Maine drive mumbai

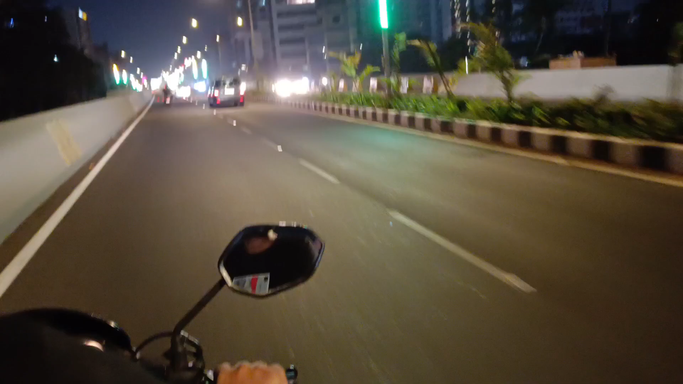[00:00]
ये गाइज वेल्कम को SLB सफ़ट तो गाइज ये देख सकते हैं निव रोड जो सांता फोज हाट को पर लिंक चोड़ है ये रोड जो है अभी अभी बना है इस
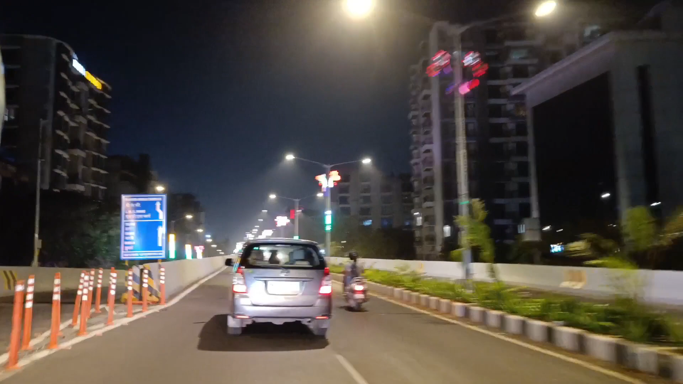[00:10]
तरह से देख सकते हैं काफी अच्छा ये रोड है और इससे काफी आसाले से सांता फोज से लेके डायरेक्ट आ�